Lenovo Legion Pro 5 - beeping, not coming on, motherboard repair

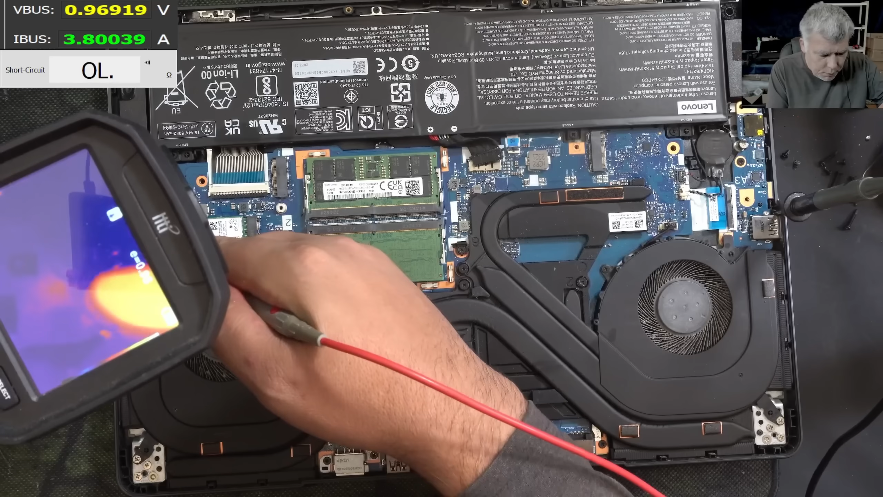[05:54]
it's getting hot something there but probably on the other side of the board right one more time check there you can see a heat spot but on the other side of the board
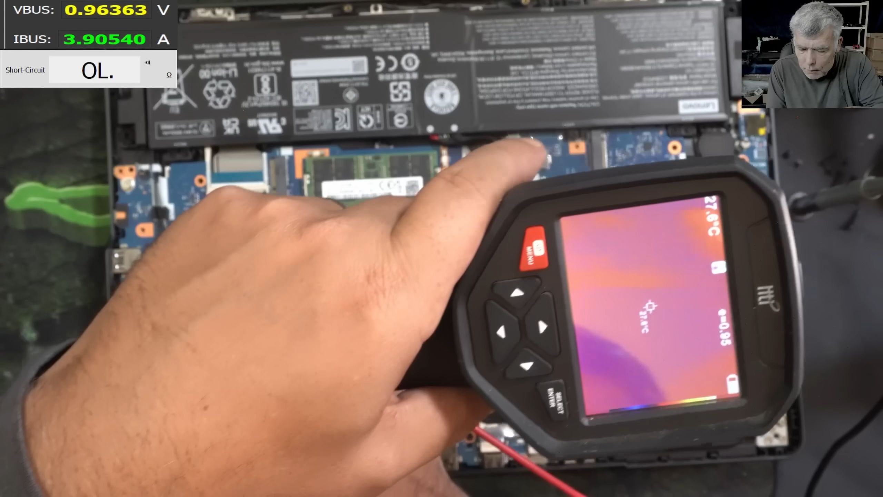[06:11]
nah the motherboard is cool
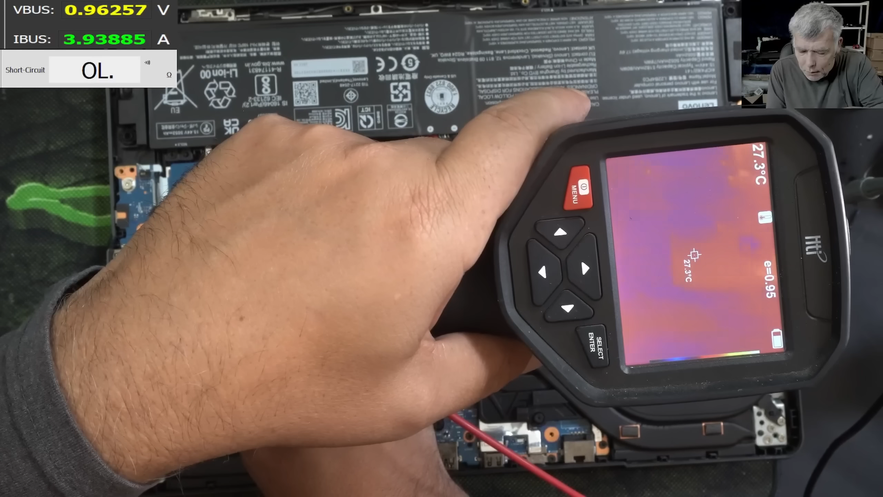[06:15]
On screen: spot 27.3°C
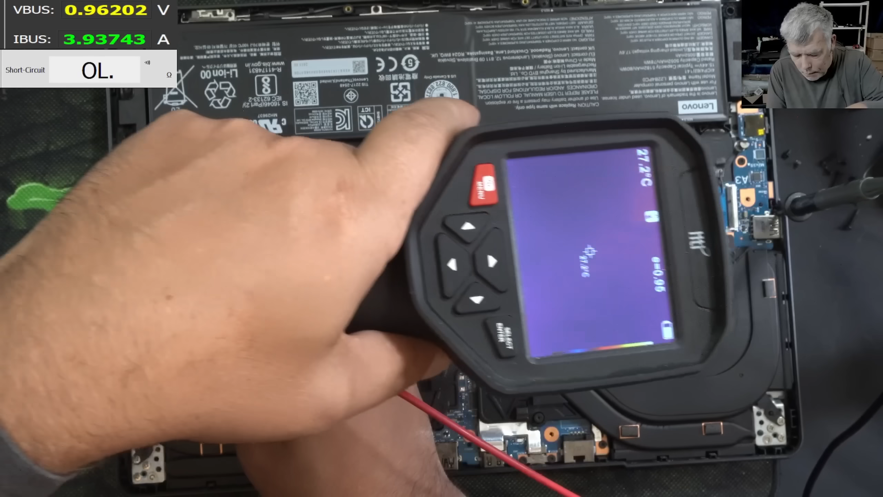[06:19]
On screen: spot 27.2°C
yeah you know i'm happy you know i'm happy because when you have like gaming laptops cpu gpu stuff you know yeah so clearly it's here somewhere on the other side of the board yeah
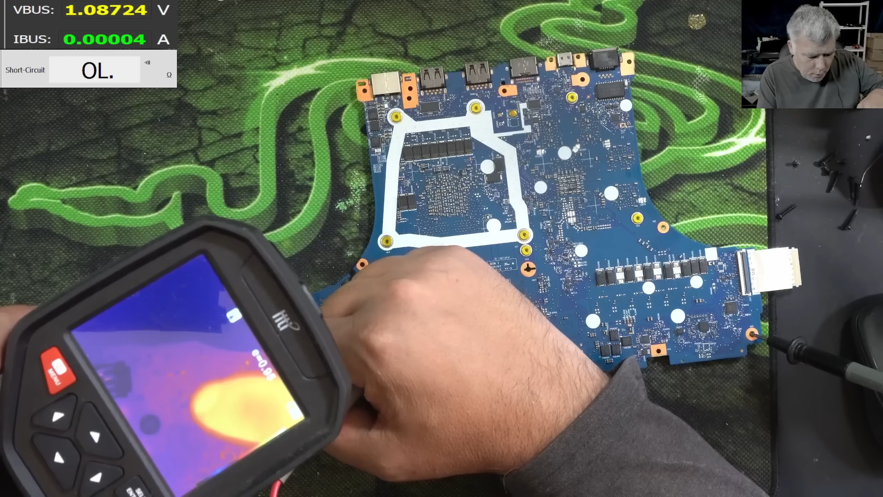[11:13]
yeah it's that capacitor yeah the capacitor is gone ha